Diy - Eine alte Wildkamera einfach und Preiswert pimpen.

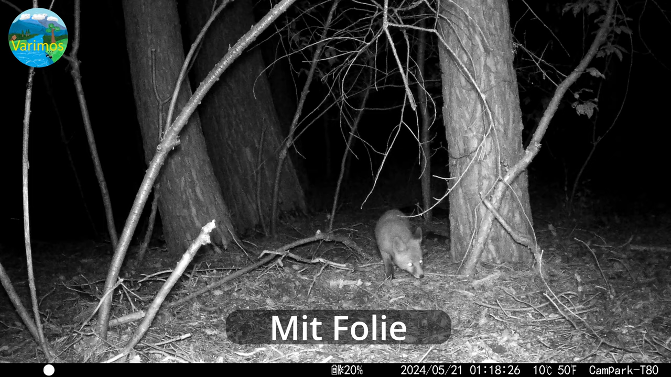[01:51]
Es ist wirklich nur die Folie, die ich aufgeklebt habe, die diesen Unterschied macht. Ihr seht selber, mit Folie ist das Bild im Allgemeinen besser ausgeleuchtet.
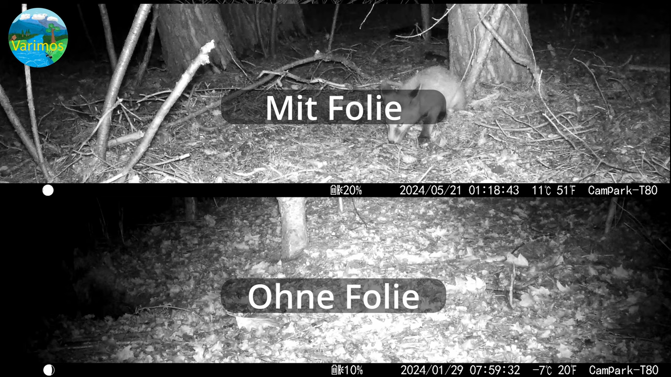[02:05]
Es handelt sich natürlich um eine ältere Kamera, daher ist die Aufnahmequalität nicht ganz so gut,
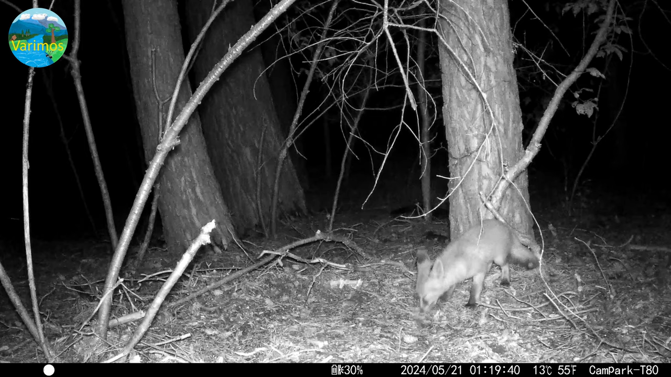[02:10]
aber die Kamera ist nicht unbedingt schlecht. Sie ist immer noch brauchbar und einzig und allein mit dem Aufkleben einer solchen Folie kann man dann diese Spot-Beleuchtung tatsächlich entgegenwirken.